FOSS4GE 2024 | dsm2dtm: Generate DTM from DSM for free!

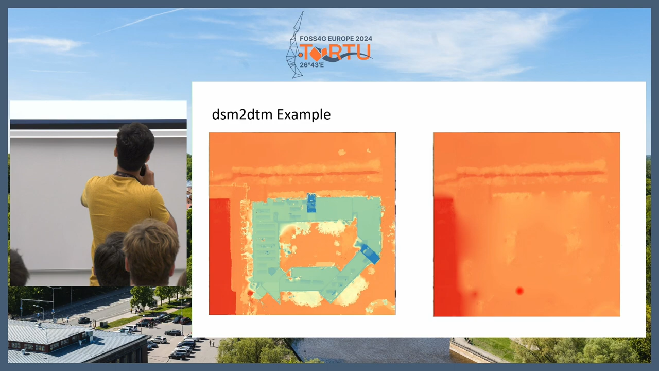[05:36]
so there are some trees over there and the third